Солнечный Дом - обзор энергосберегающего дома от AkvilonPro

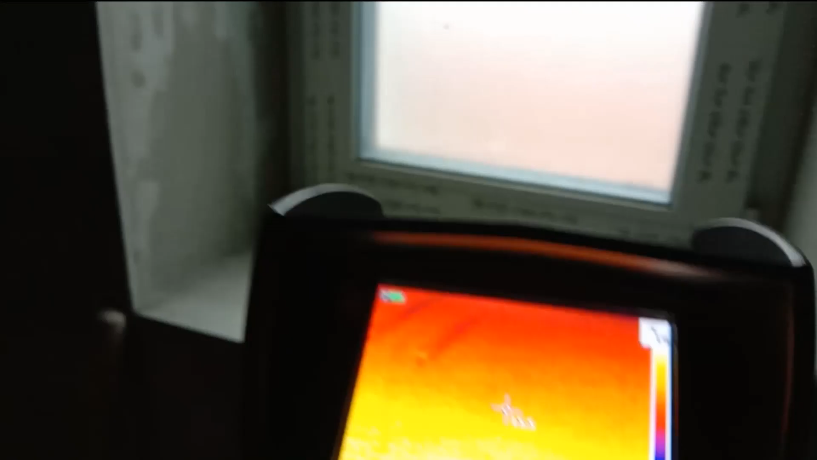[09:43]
На примере этого окна мы можем посмотреть как должны быть выполнены примыкания.
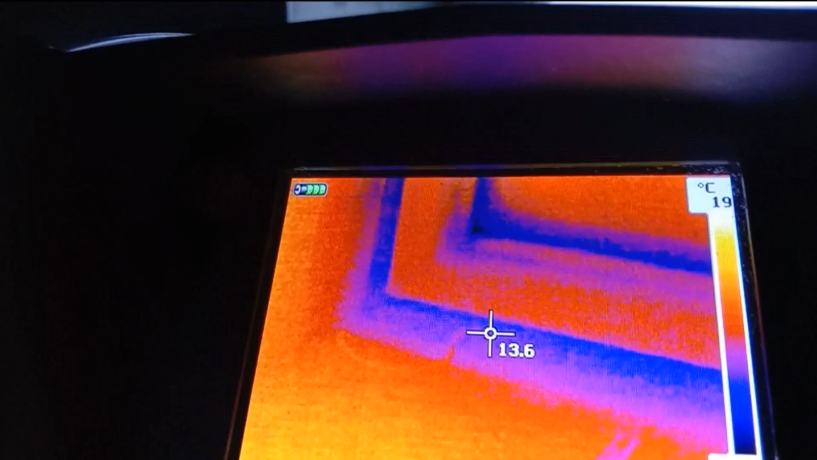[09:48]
On screen: spot 13.6°C
Вот у нас примыкание к откосу.
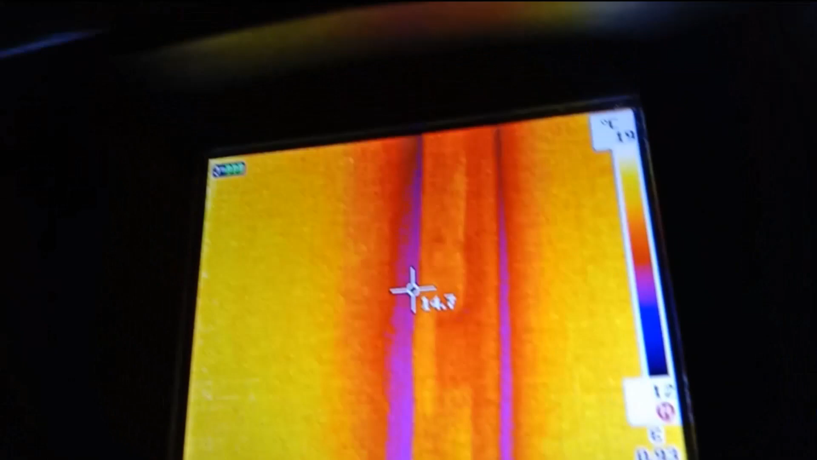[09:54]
Температура на створке у нас 17 градусов.
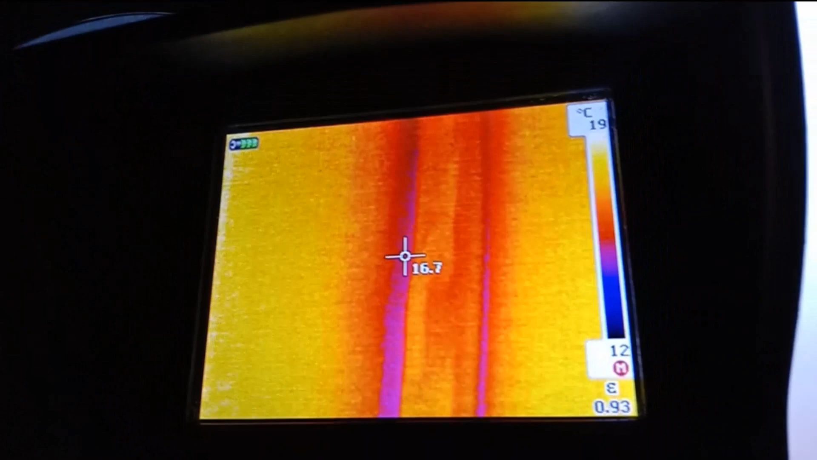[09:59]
On screen: scale top 19°C, scale bottom 12°C
А в самой холодной точке монтажного шва или примыкание откоса 14,6. То есть разница в 1 градус.
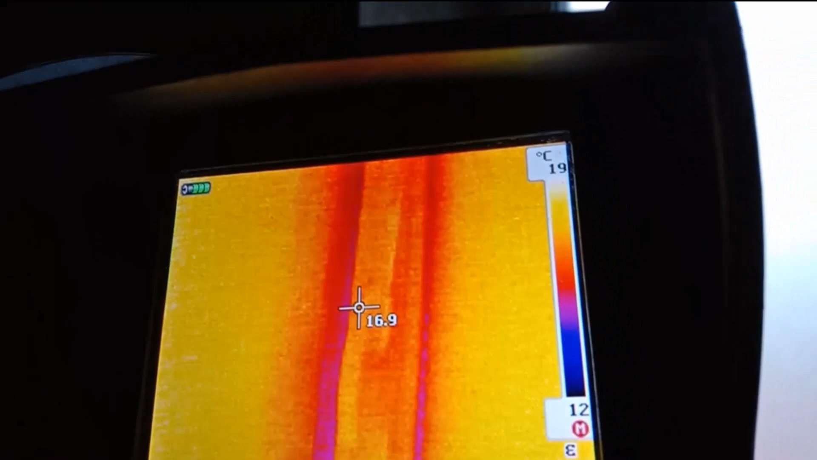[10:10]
On screen: spot 16.9°C, scale top 19°C, scale bottom 12°C
Также мы смотрим по периметру.
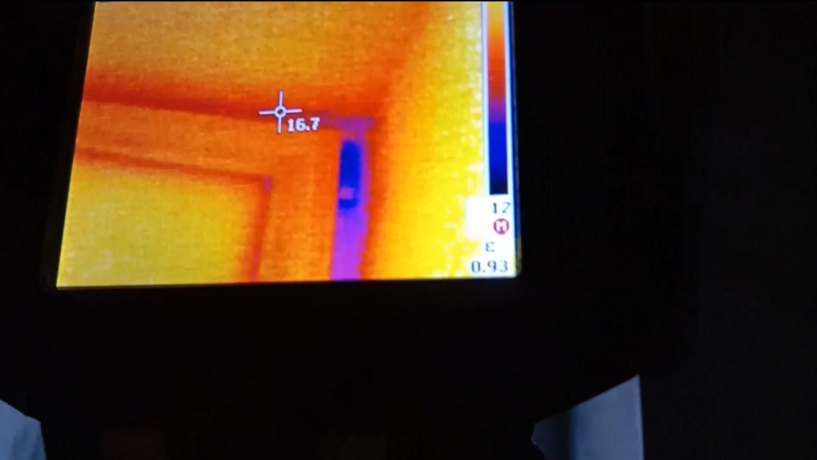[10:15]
Петля у нас всегда холоднее.
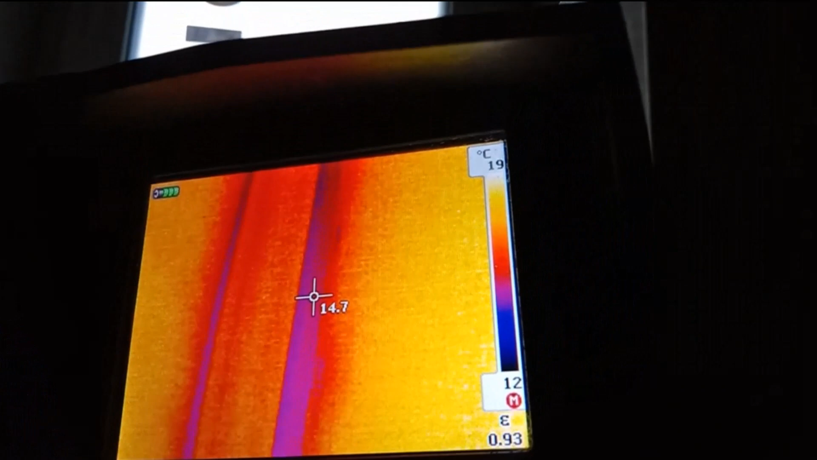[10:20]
On screen: scale top 19°C, scale bottom 12°C
А в откосе точнее в примыкании к откосу нет никаких проблем.
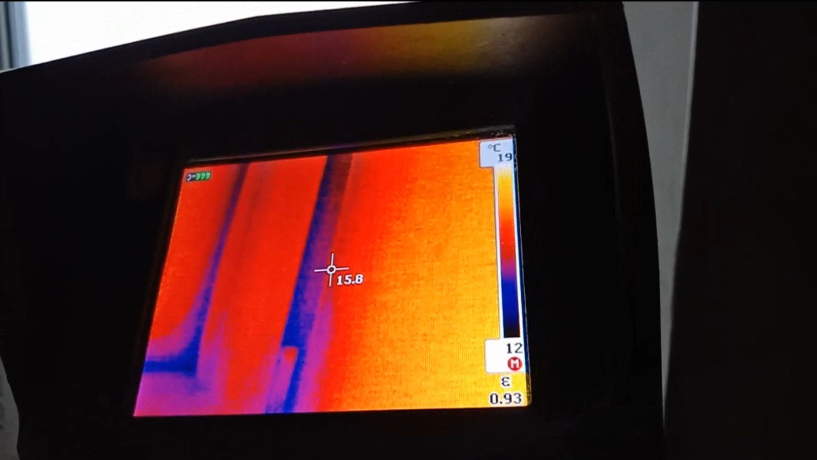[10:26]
On screen: scale top 19°C, scale bottom 12°C
То есть самая холодная точка на петле 13 градусов.
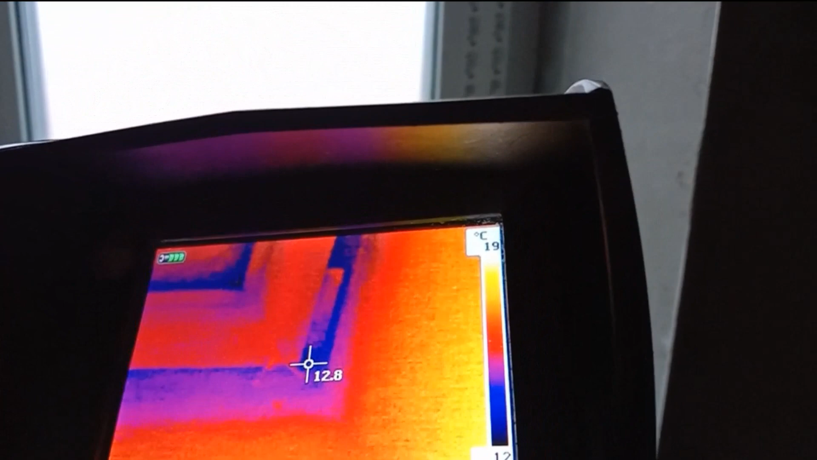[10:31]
On screen: scale top 19°C
Но это всего лишь одна точка. В примыкании к подоконному профилю около 14.
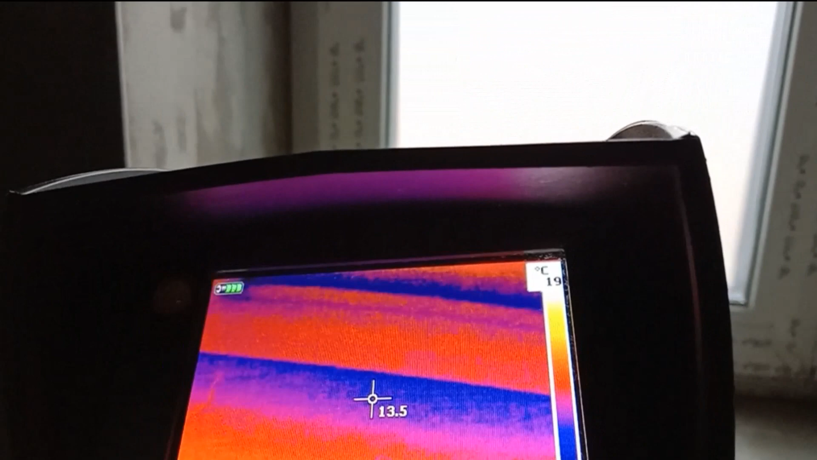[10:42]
В одном из видео, в котором я рассказывал о тепловизионном обследовании дома,
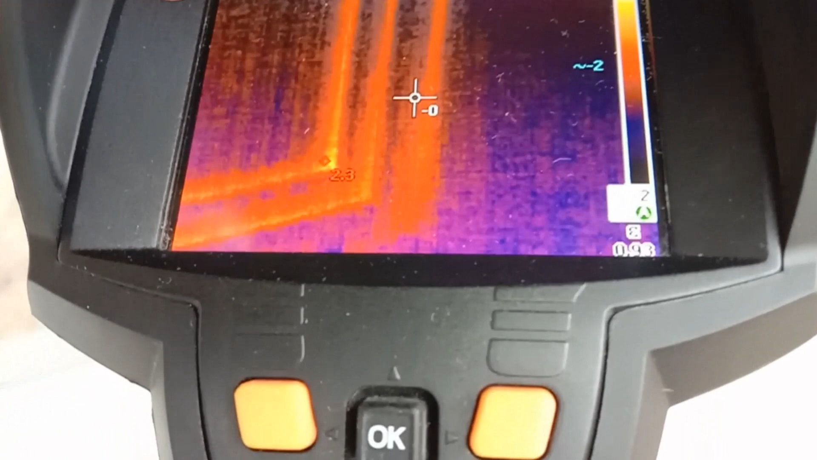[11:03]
вот у нас примыкание температура на улице минус 2 0
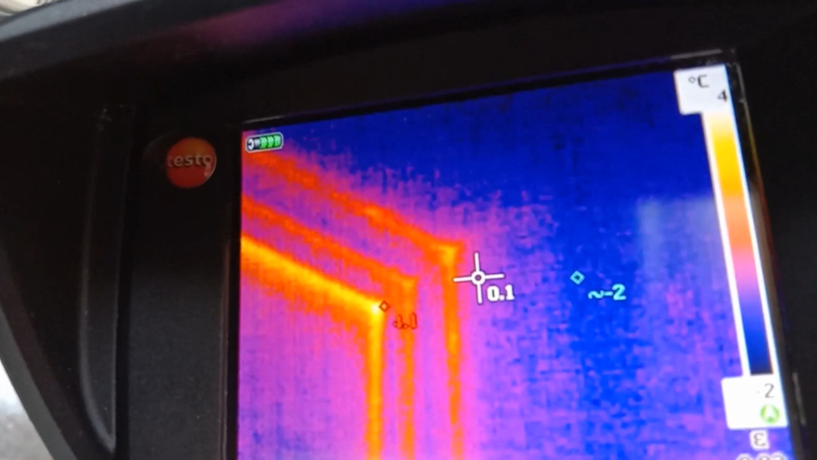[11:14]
On screen: scale top 4°C, scale bottom -2°C
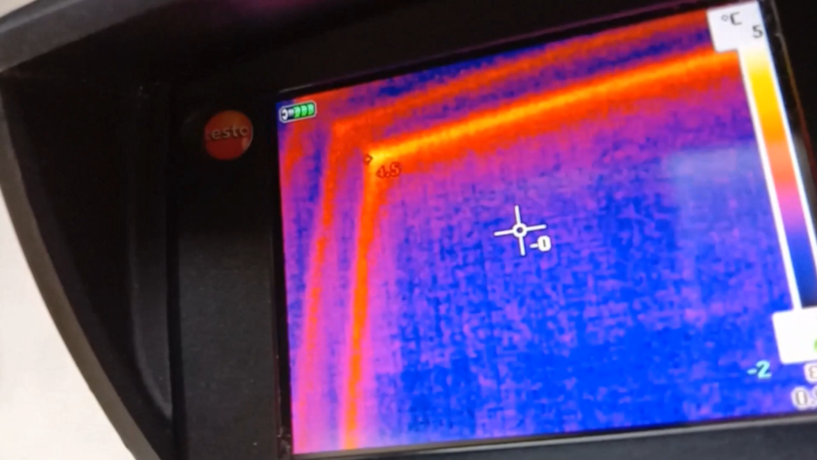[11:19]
краевая зона стеклопакета самая теплая тут 4 градуса но никаких проблем по примыкании нет.
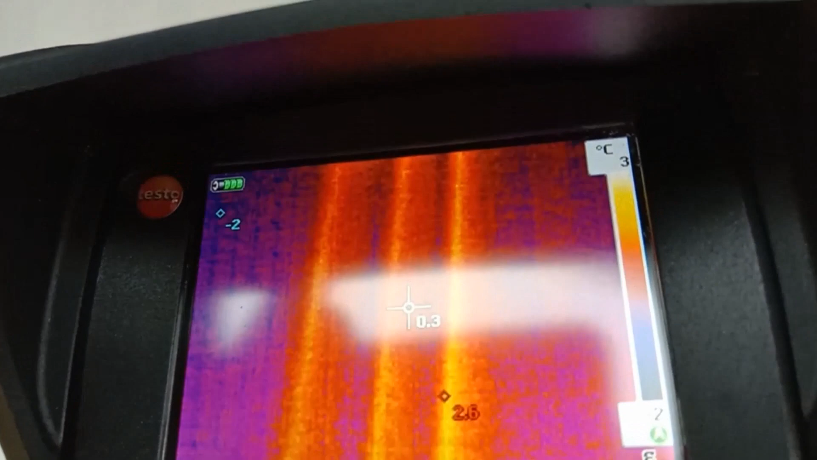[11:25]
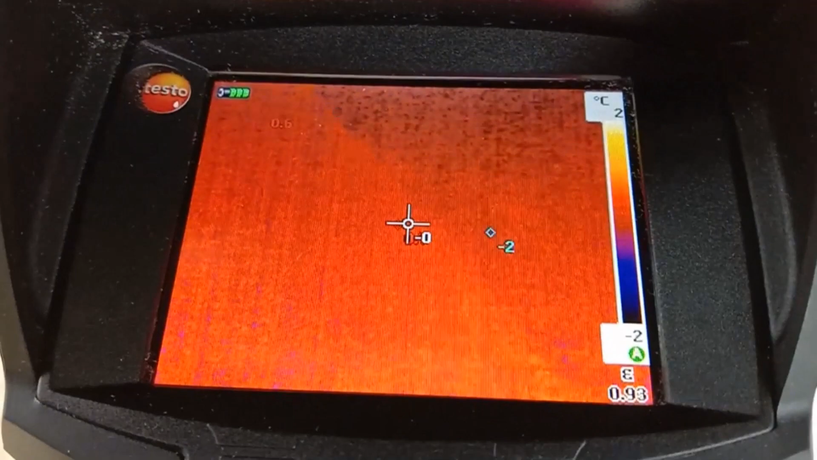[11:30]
On screen: scale top 2°C, scale bottom -2°C
террасе выполнил термошов
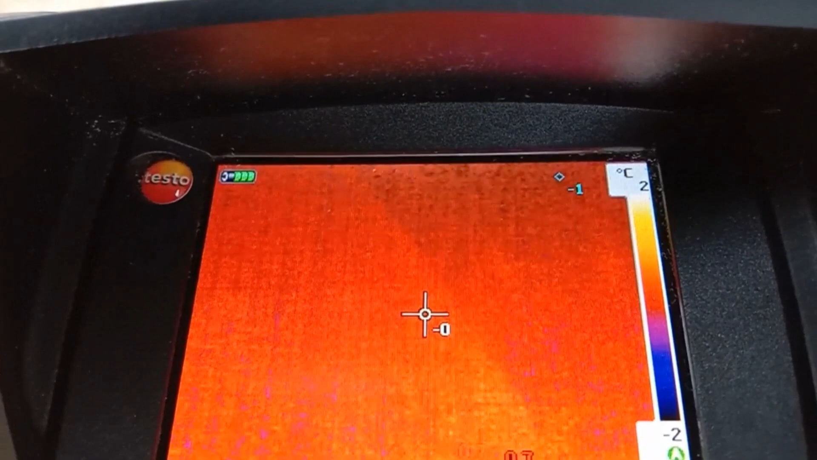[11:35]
On screen: scale top 2°C, scale bottom -2°C
то есть терраса отделена от дома слоем утеплителя
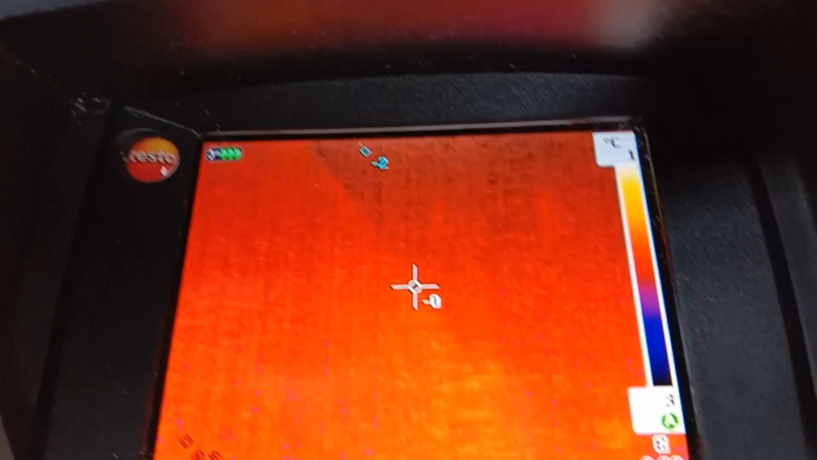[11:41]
поэтому никаких теплопотерей через примыкание к террасе мы не видим.